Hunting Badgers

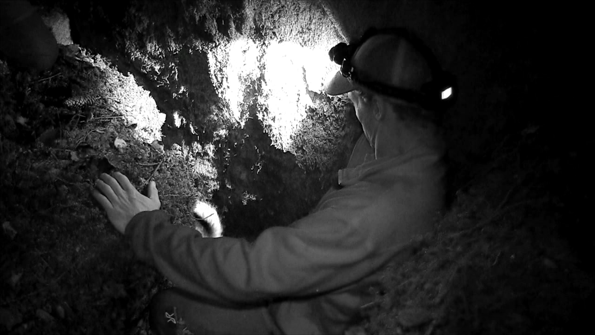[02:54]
What's going on now? The dog is very close, barking at this badger now, and he will attack. The dog will try to attack it all the time, but the problem here is now that you have a very big rock here, and he's just to the left of it, so it's very hard to. You can just hear the badger.
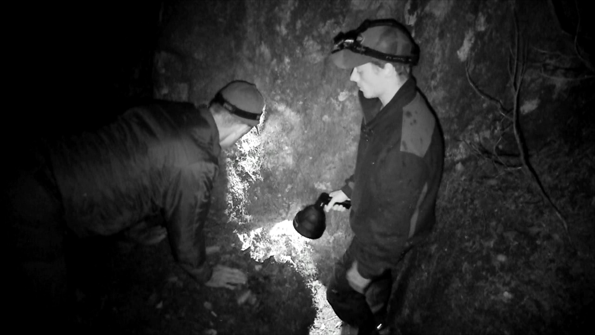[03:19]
So he's very, very close, but I can't even see it when I was laying down.
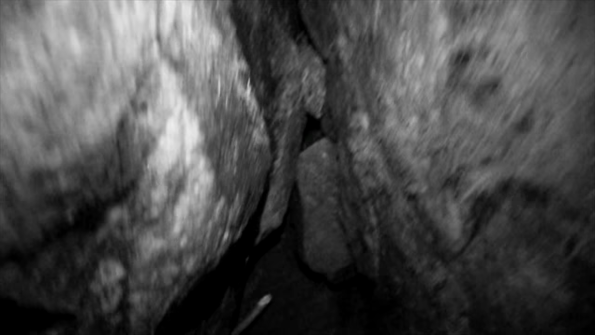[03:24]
It's tough to see how we will get a clear chance, so we leave him be. This will live for another day.
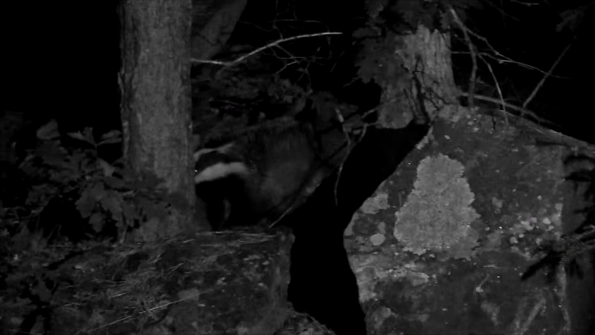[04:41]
Half an hour later, Stifler brings a badger to bay. This time, he's holding one above ground.
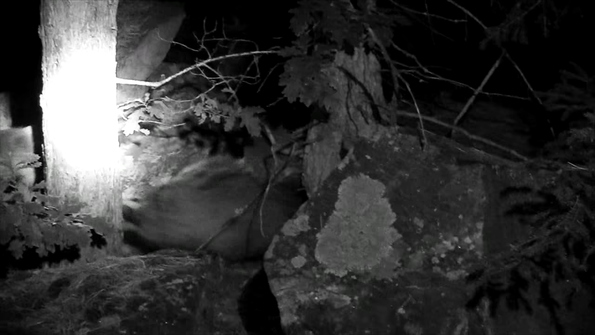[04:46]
Michael calls Stifler off, steps in, and dispatches the badger.
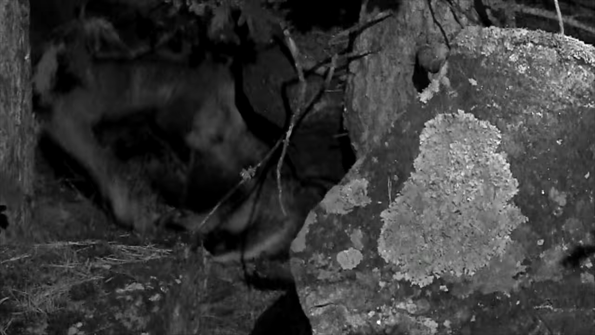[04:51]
No gassing, no poisoning, just a very fast, clean headshot. It's a male. It's a big male.
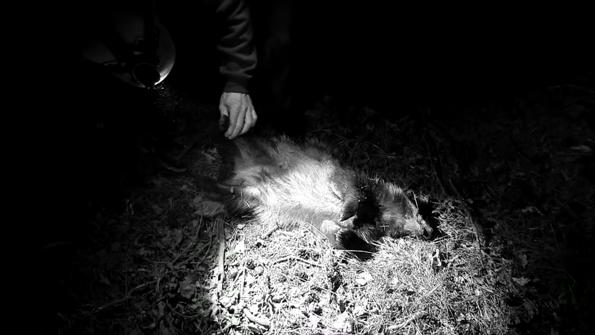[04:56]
this will be around night.
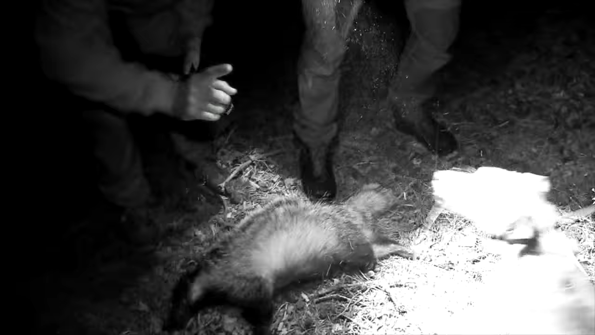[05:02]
This one will be maybe 2-3 years old, this one.